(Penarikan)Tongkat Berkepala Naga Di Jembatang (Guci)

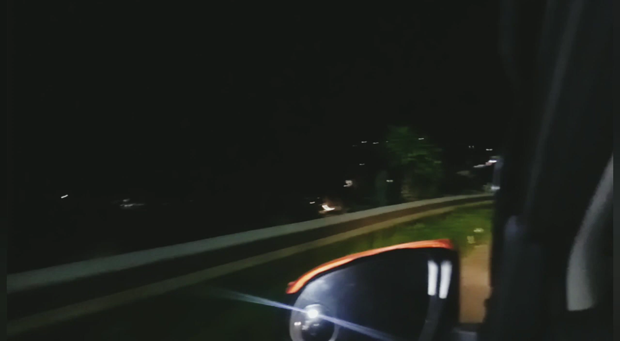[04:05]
Ini adalah pegunungan, jalan menurun ya, turun. Perjalanannya memang sangat apa ya? Ada tanjakan, sinanya, naik turun lah ya.
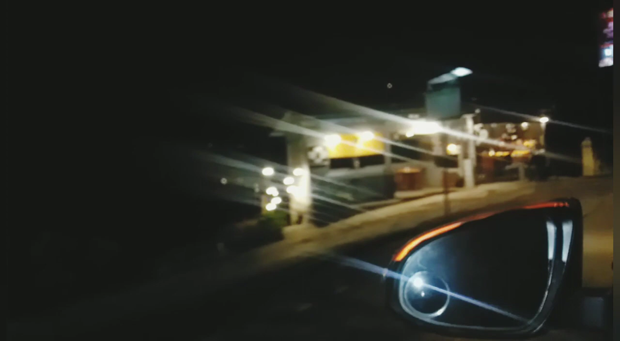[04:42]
Cuma ini malam jadi nggak kelihatan pemandangannya.